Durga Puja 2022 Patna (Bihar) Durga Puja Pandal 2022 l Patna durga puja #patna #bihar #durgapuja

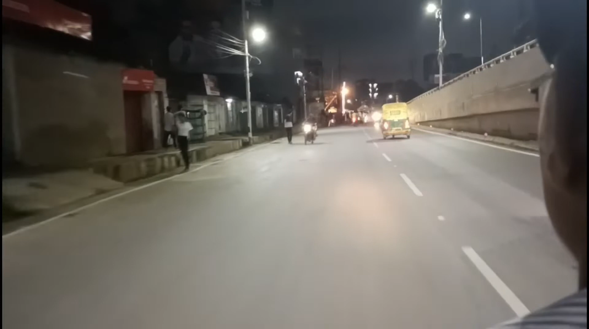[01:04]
अभी हम लोग कुमराड़ पहुंच चुके हैं और यहाँ का आप देख सकते हो, यहाँ पे ज्यादा कुछ डेकोरेशन नहीं किया हुआ है।